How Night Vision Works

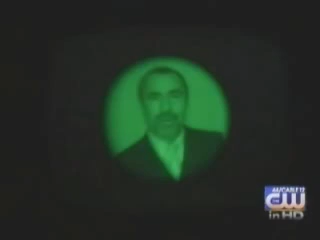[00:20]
The latest generation of night vision can turn night into day, well, greenish day. It changes photons of light into electrons,
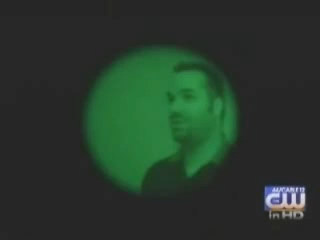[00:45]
a color that is good for the human eye to pick up detail. Thermal imaging on the other hand looks white.
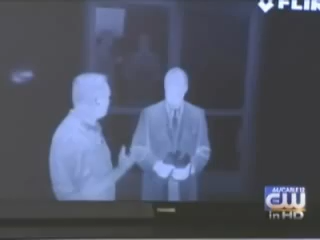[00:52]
And it picks up the infrared light that all objects emit. The hotter the object, the wider the image.